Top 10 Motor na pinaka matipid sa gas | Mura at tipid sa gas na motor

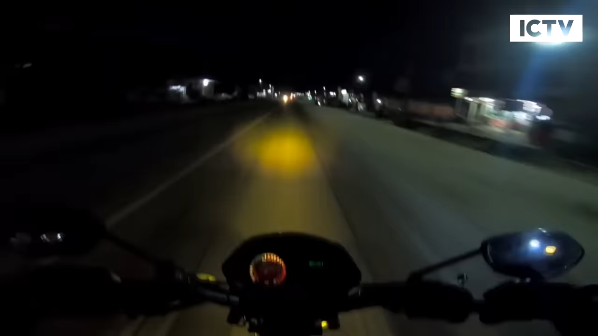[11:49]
Sinamahan na rin nito ng Optoprism multi-reflector headlamp na kaya magbigay ng 2.5 times brighter and wider beam area.
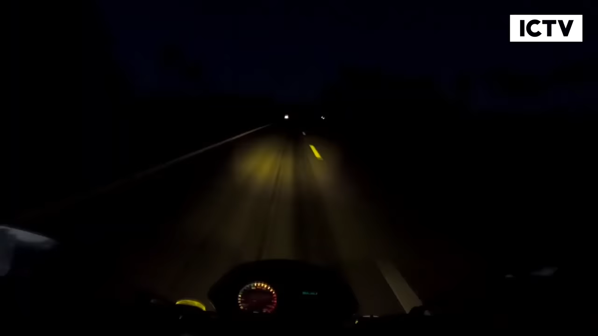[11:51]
Para hindi mahirapan ang mga kababayan nating namamasada tuwing gabi at madaling araw.